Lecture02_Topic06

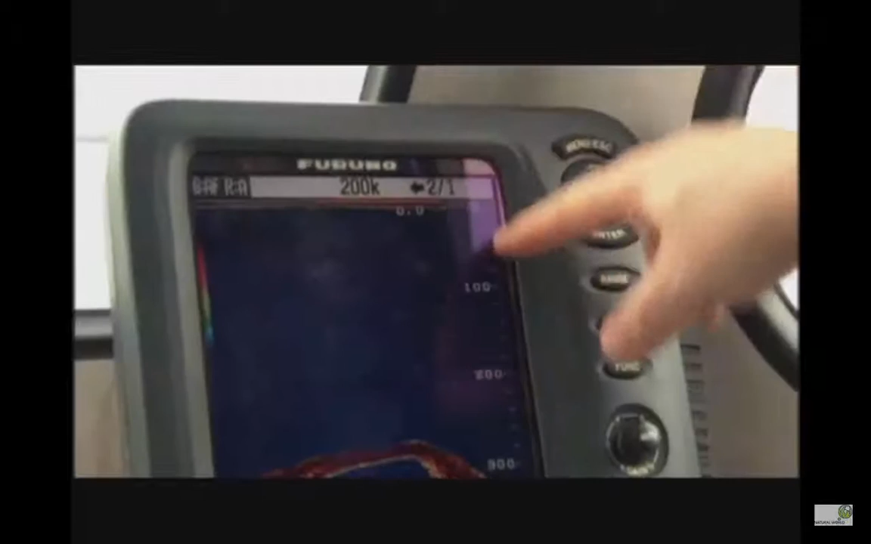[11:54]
Reynolds is using high-tech eco-sounding technology to monitor the exact depth of the seafloor. So a little preview for what we're going to do in geothermal later on as far as fracking and reservoir production, and then drilling techniques, we're going to be using reflection
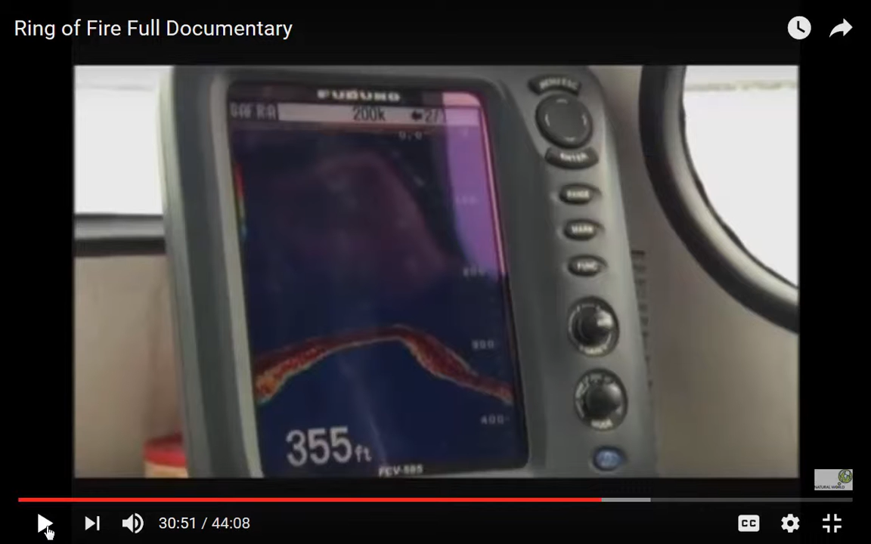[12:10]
On screen: depth 355 ft
and seismic information like you'll see here. A sound wave is sent from beneath the ship.